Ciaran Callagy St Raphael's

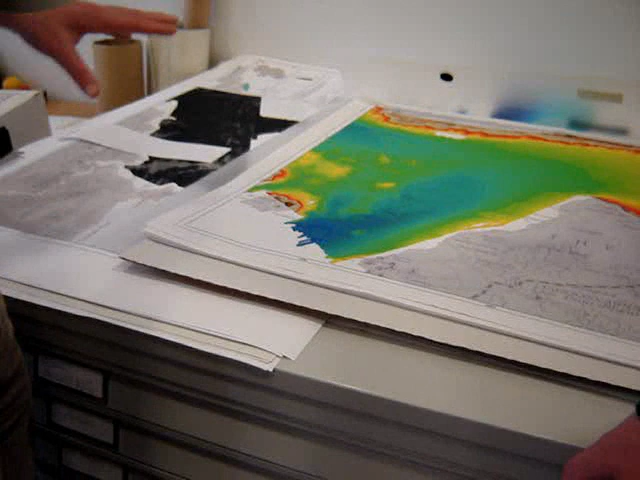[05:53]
We use this in combination with another piece of data, which is the shaded relief, which looks at the morphology of the seabed.
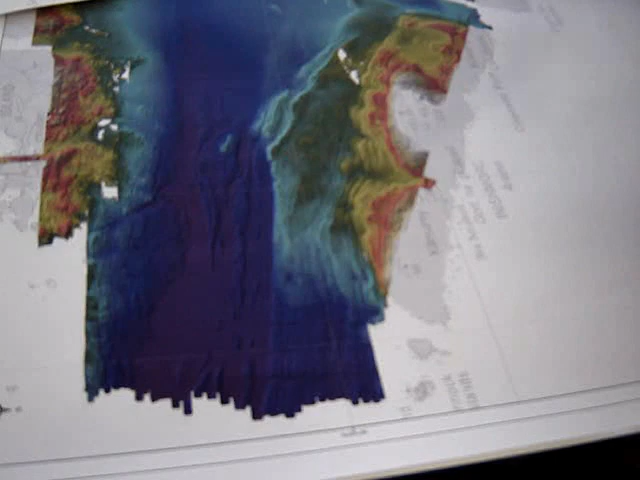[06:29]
These are bedding planes here, all along here, parallel to where my finger is.
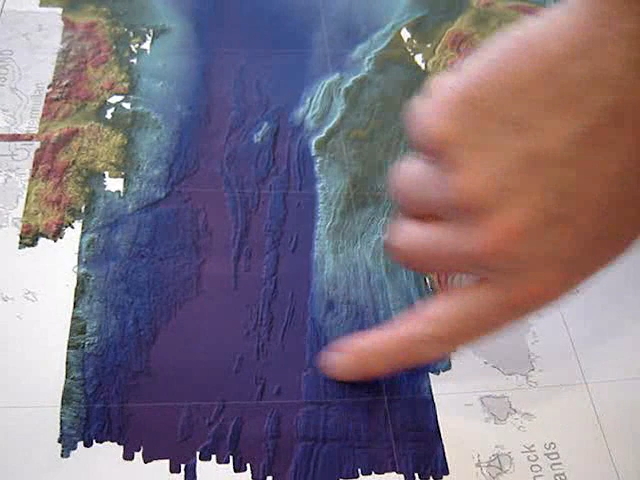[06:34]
These are fractures and faults, perpendicular to the bedding. And this is old bedrock here. It's millions of years, a few hundred millions of years older than this.
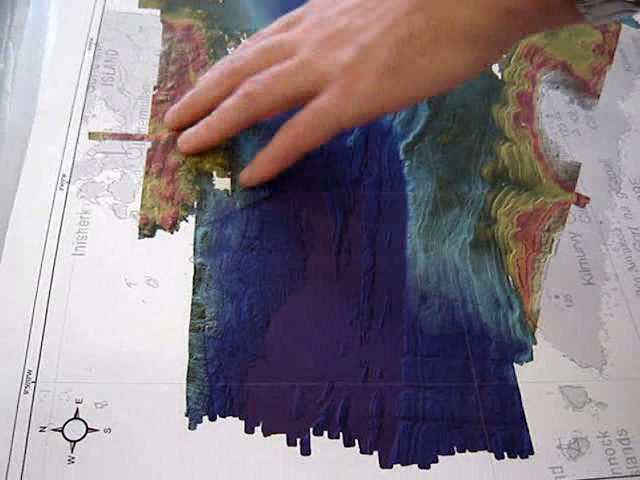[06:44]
And this is the granite over here. This is metamorphic rock. This is sedimentary.